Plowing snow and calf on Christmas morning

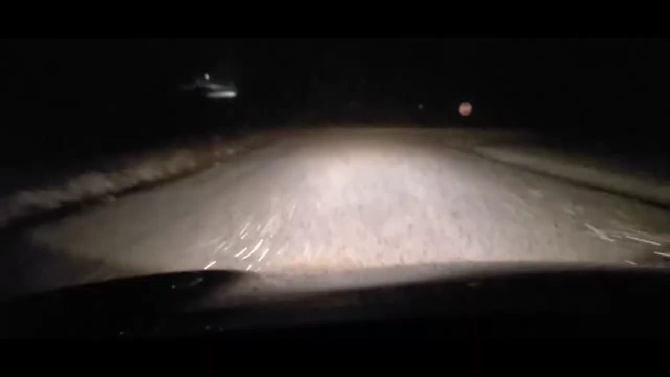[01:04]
as you guys can see here i am the first one on our road this morning so we're heading to work right now it is 3 26 a.m and uh we're getting some snow we're they're calling anywhere is up to 18 inches by tomorrow tomorrow night maybe even more who knows
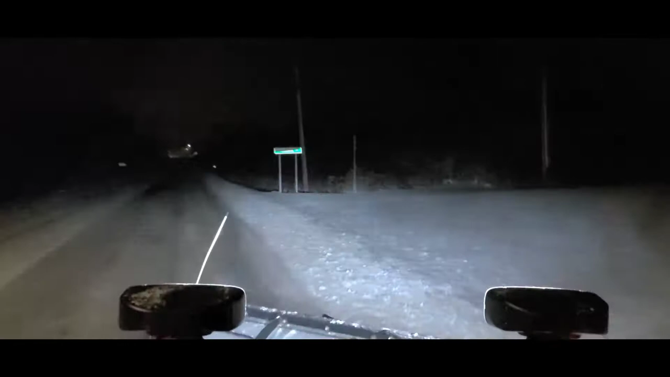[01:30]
we got some snow to plow this morning boys awesome sauce so
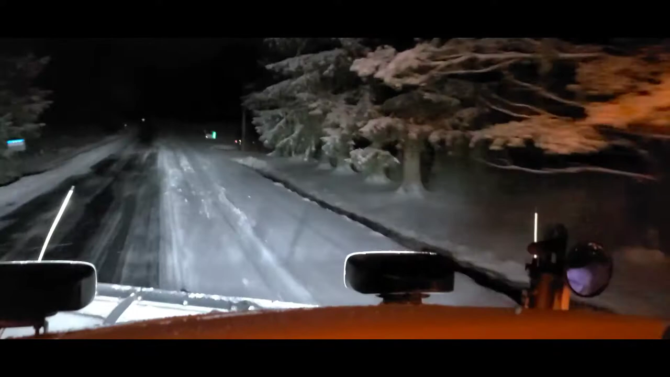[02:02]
so so
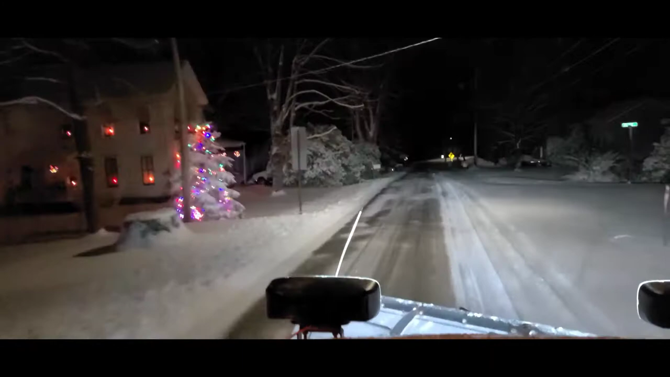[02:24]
Well, guys, gals, here we are Christmas morning.